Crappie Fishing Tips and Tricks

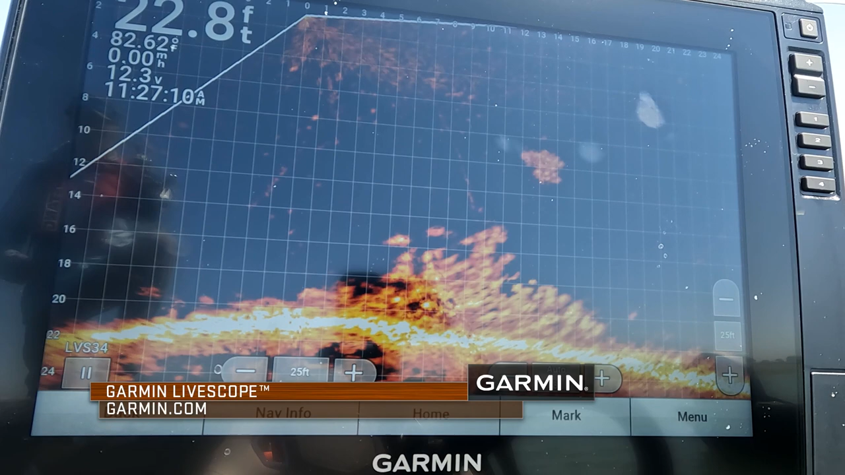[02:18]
On screen: depth 22.8 ft, water 82.62°F, speed 0.00 mph
from how to utilize Garmin LiveScope to find fish,
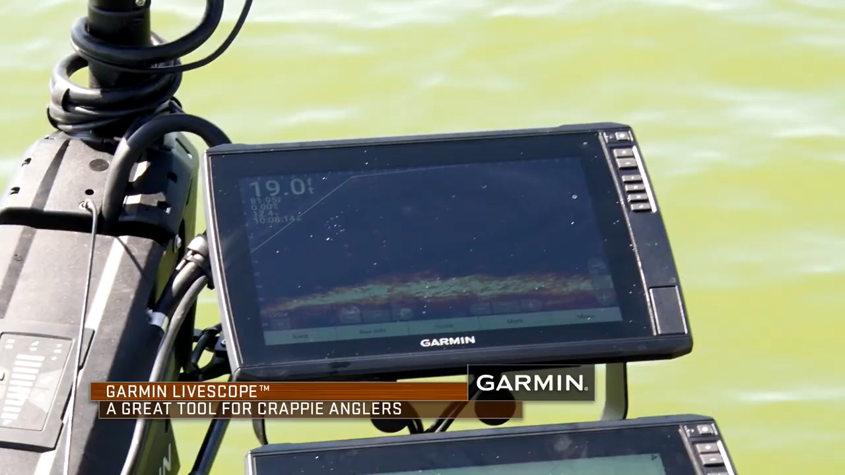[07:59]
And the cool thing about that is watching them on live scope, it's a warm up.
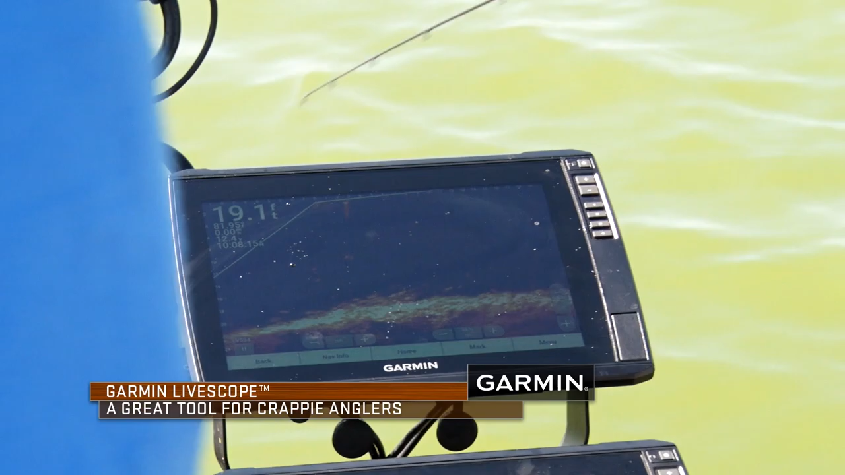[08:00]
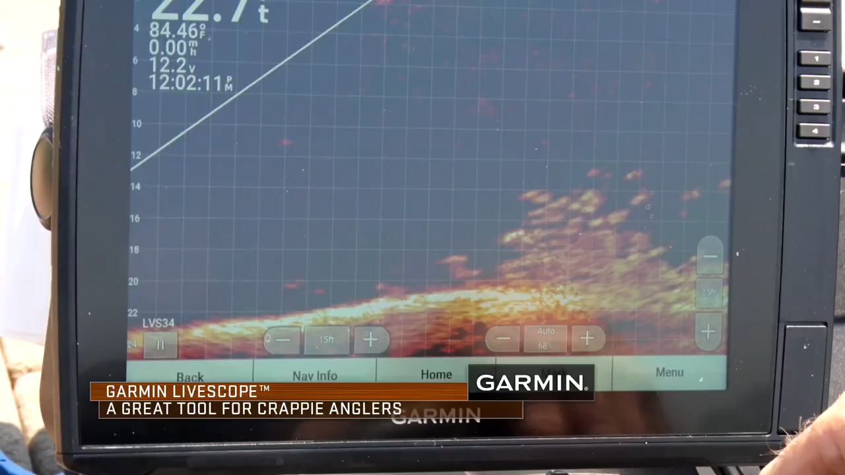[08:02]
On screen: water 84.46°F
It's a pick up game for me for the season. I'm able to watch fish, use live scope, play with my settings, and get bit, eat good that night.
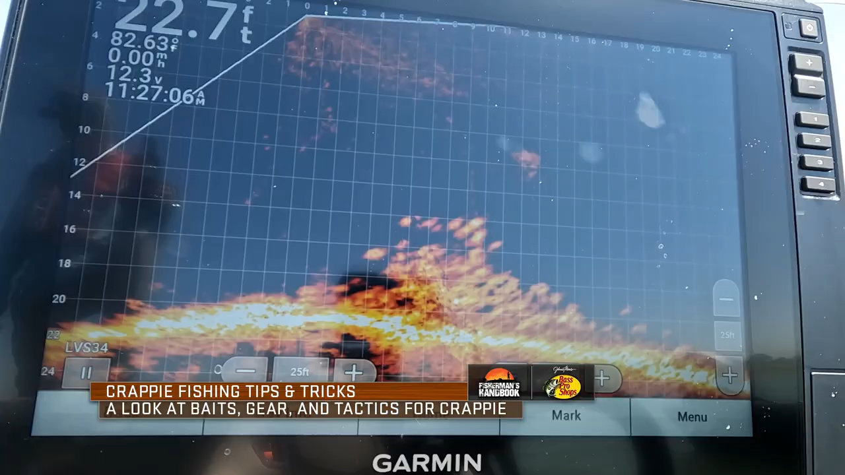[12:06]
On screen: depth 22.7 ft
He's right on it. Oh wow, they're squarming. He is right on it. You know, when you look back at the days of old in crappie fishing,
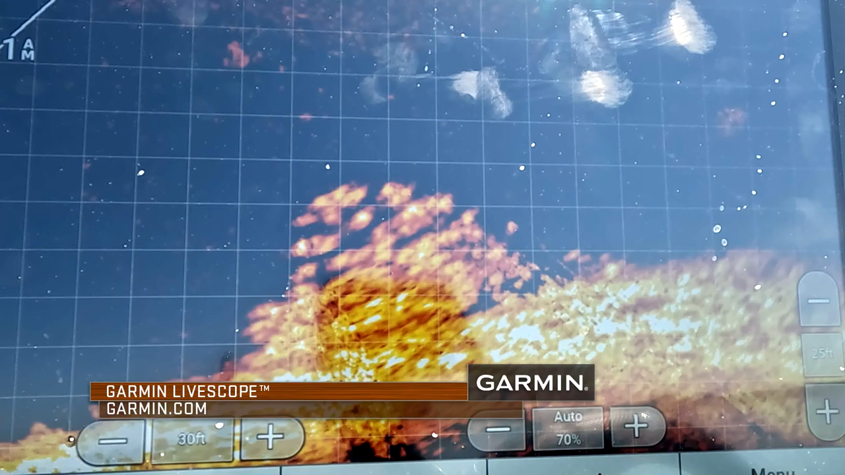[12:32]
You can see the exact depth.
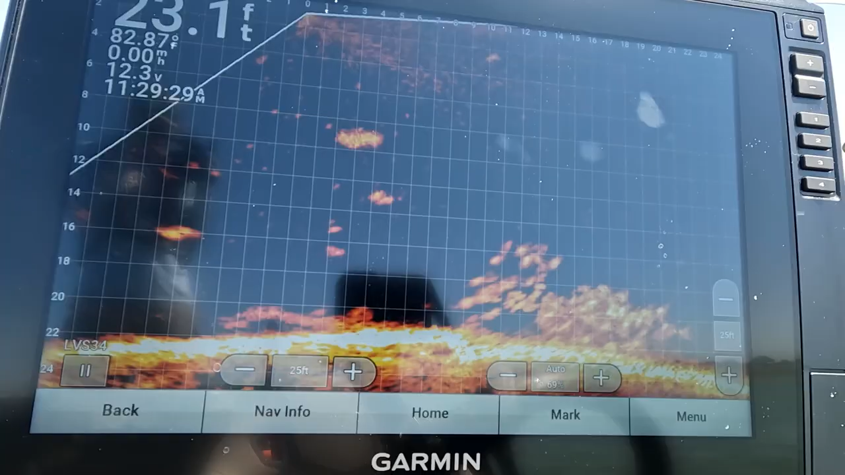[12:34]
On screen: depth 23.1 ft, water 82.87°F, speed 0.00 mph
You can see where the fish are holding. Are they on the bottom of it?
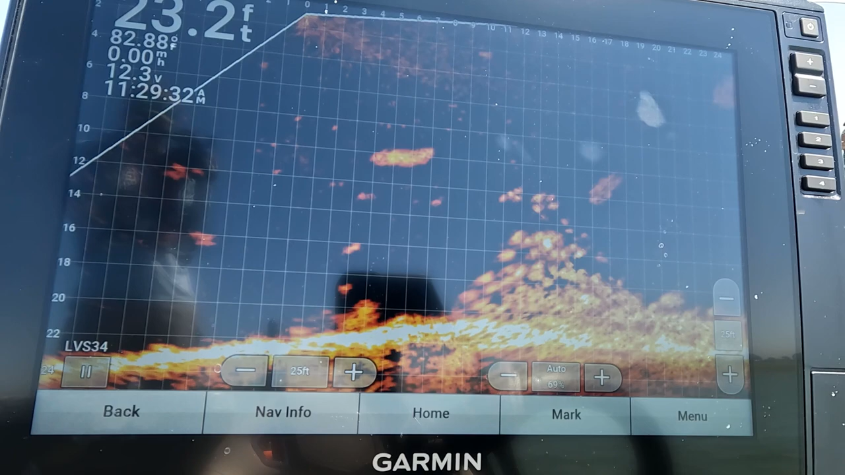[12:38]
On screen: depth 23.2 ft, water 82.88°F
Are they on top of it?
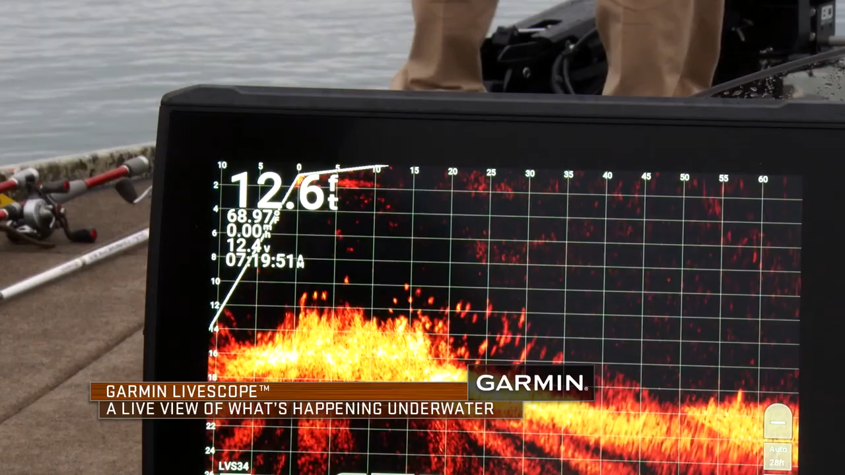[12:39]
On screen: depth 12.6 ft, speed 0.00 mph
You can identify even what species you're swimming through there.
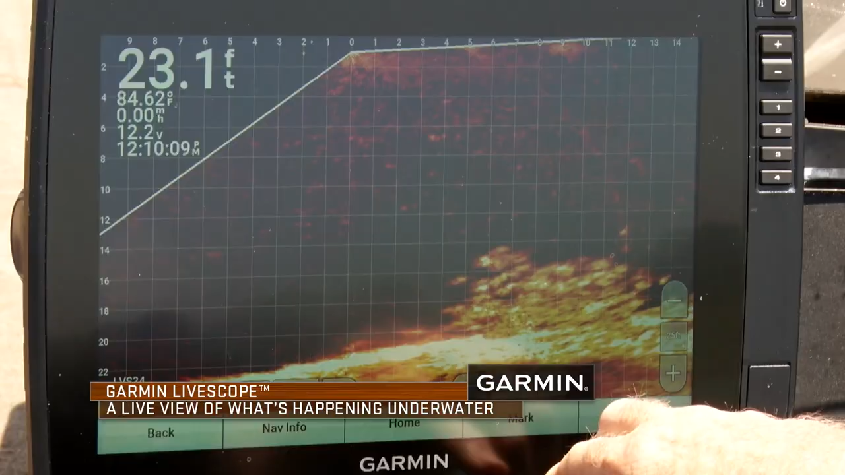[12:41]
On screen: depth 23.1 ft, water 84.62°F
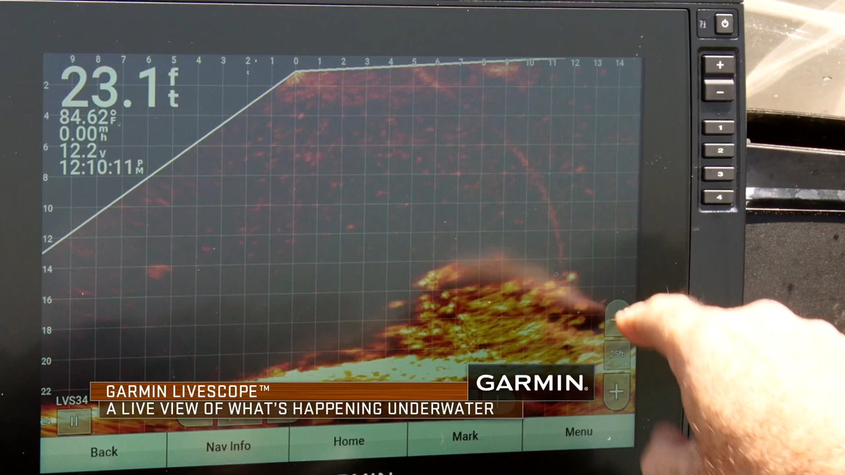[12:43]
On screen: depth 23.1 ft, water 84.62°F
You can watch your bait and your line as they pendulum down. You can know if you made a good cast or a bad cast. You can see the fish react to it.
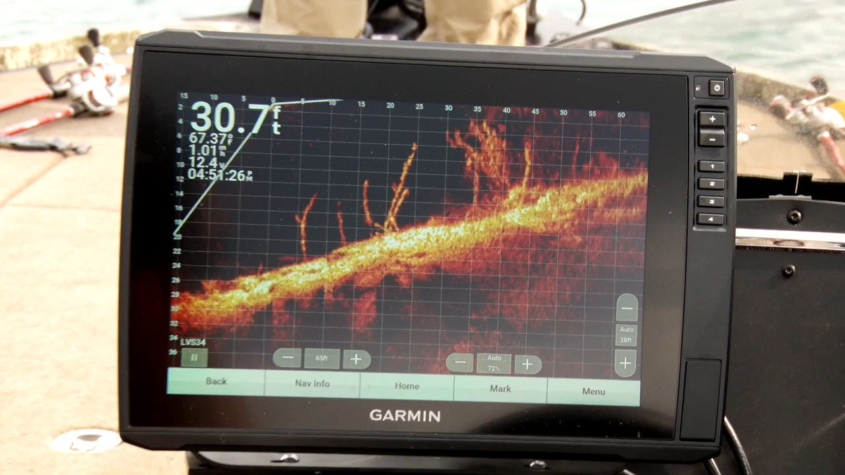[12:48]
On screen: depth 30.7 ft
And those things are really cool.
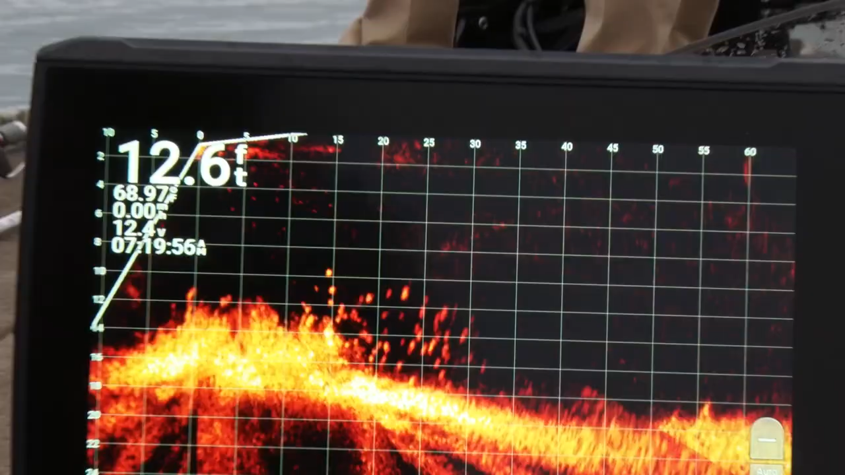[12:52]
On screen: depth 12.6 ft
It makes, honestly, I'm telling you, it makes fishing a lot more fun because it's very visual.
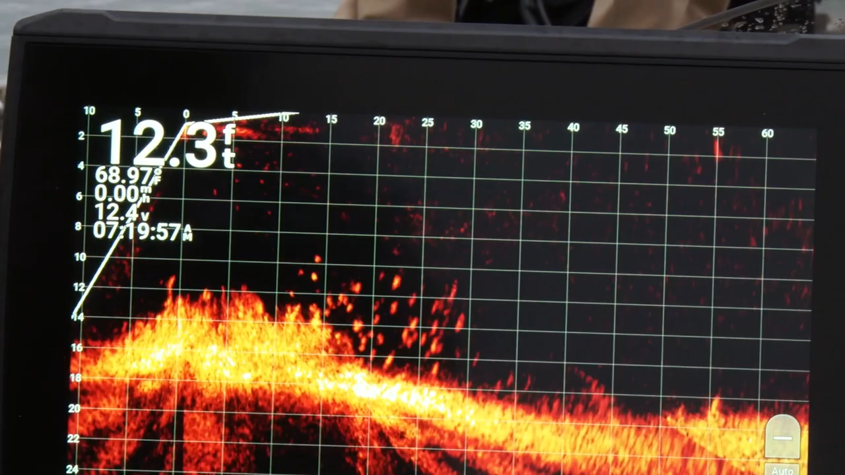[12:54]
On screen: depth 12.3 ft
And at the same time, it will give you tell-tale insight on what you're doing wrong so you can make adjustments.
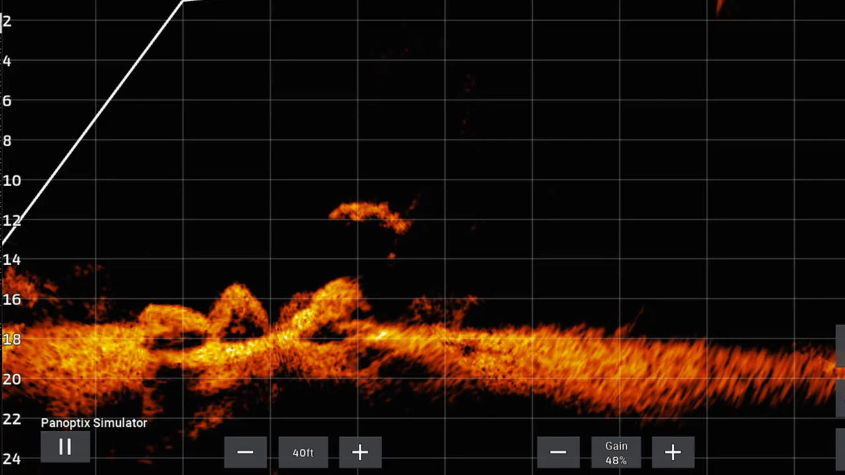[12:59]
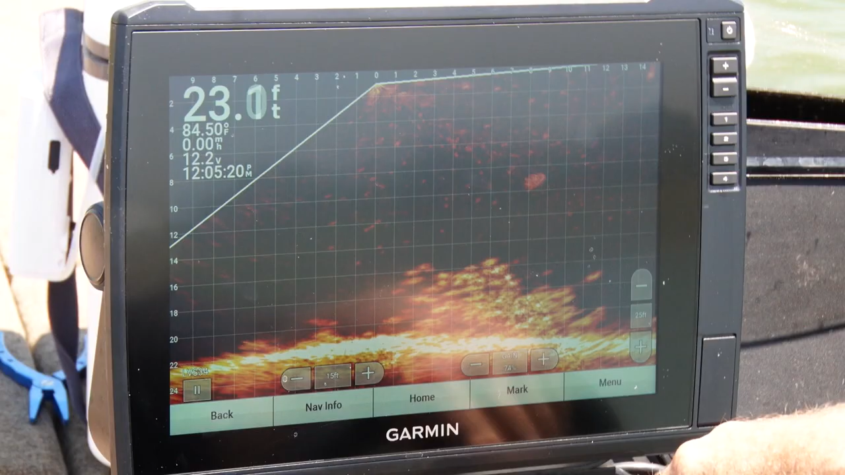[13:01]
On screen: depth 23.0 ft, water 84.50°F
You can see the brush pile around them. Look, there's the line.
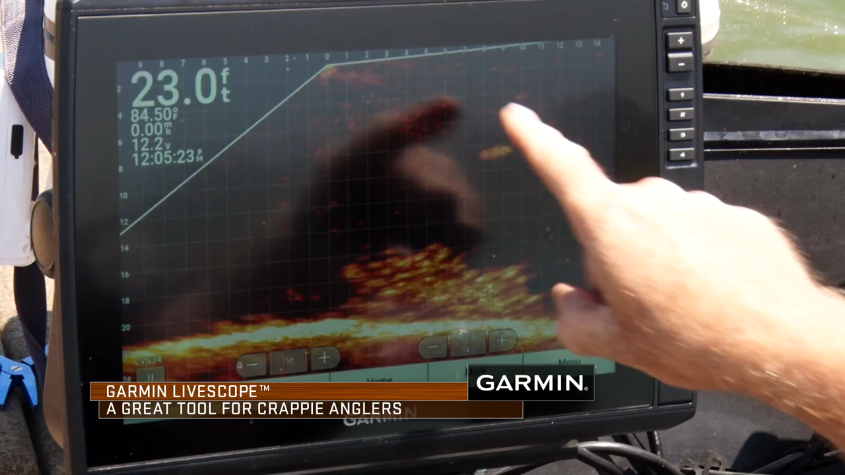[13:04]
On screen: depth 23.0 ft
You can just see his line. That's somebody's fishing line where they're casting out in front of the boat.
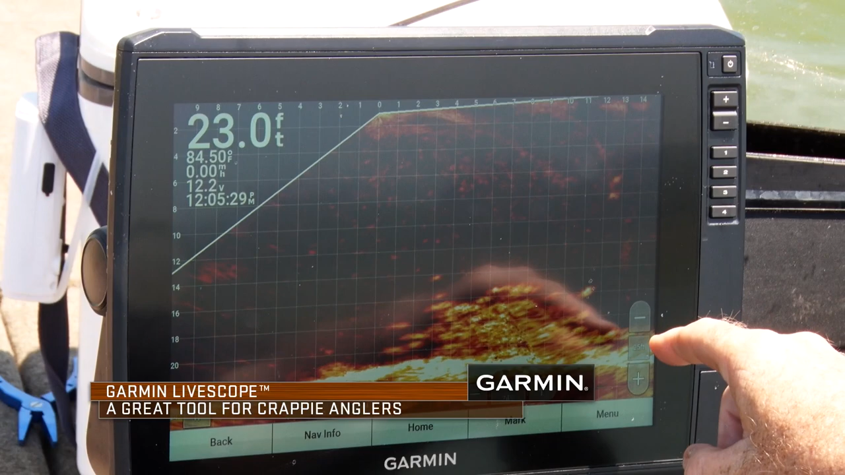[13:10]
On screen: depth 23.0 ft
See the bait falling down? See it going down? It's going to come right across these four fish right here.
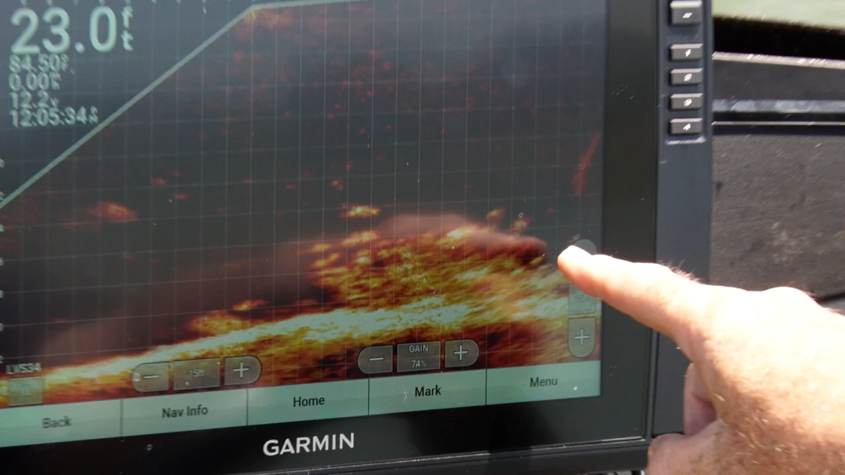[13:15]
On screen: depth 23.0 ft
What you're seeing is the boat rocking back and forth with the transducer.